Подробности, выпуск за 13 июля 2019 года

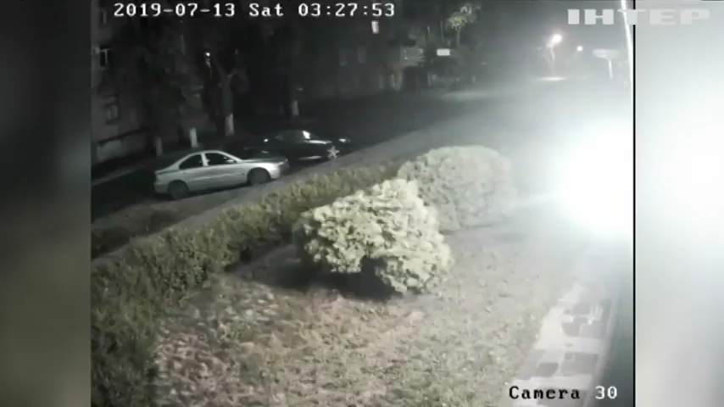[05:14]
Все сталося сьогодні о 3-й ночі. До поліції зателефонували мешканці Шевченківського району, які почули вибух.
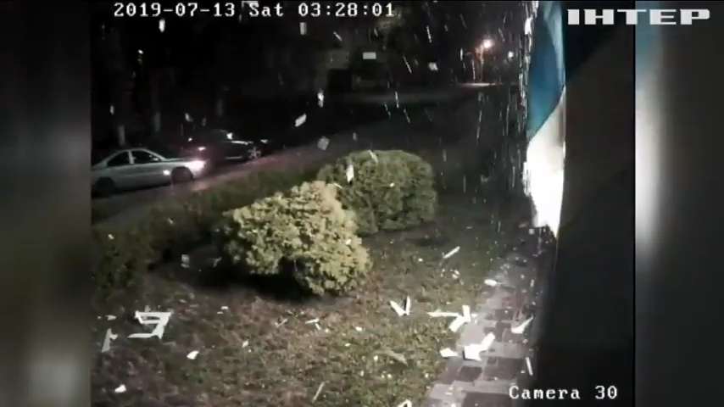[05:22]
Коли ж на місце події прибули патрульні, виявили пошкоджений фасад будівлі телеканалу.
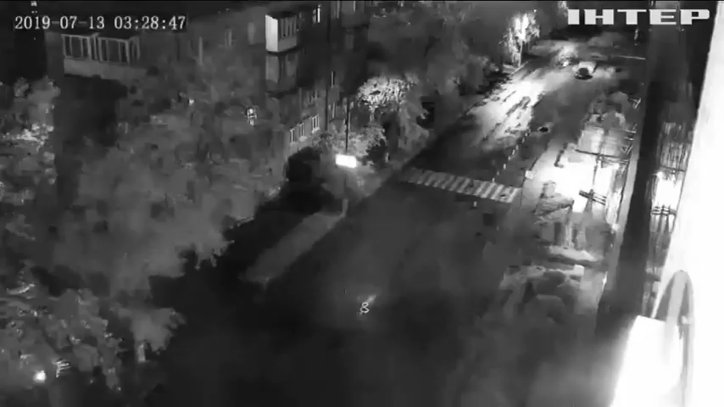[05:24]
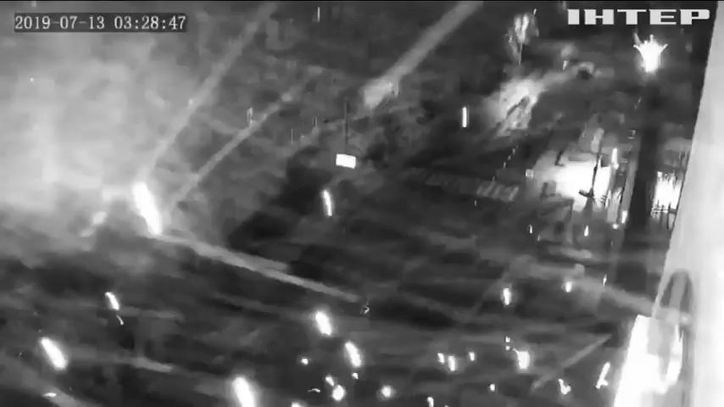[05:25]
Пострілом стіну будівлі пробило наскрізь. Проте ніхто з працівників 112-го та перехожих не постраждав.
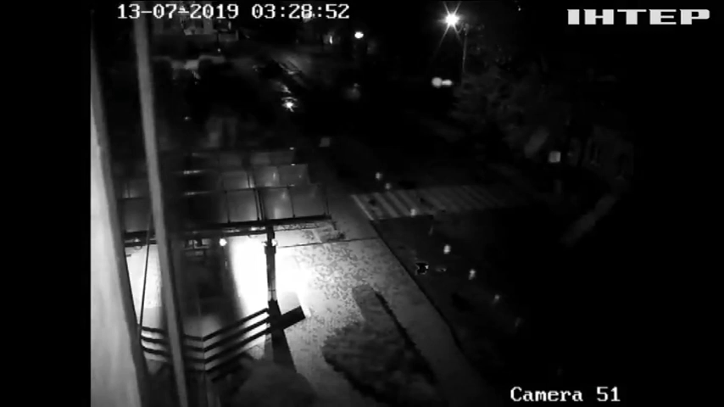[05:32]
Правоохоронці відправили на експертизу відстріляний тубус від гранатомета, який знайшли неподалік. Відкрили кримінальне провадження за статтею теракт.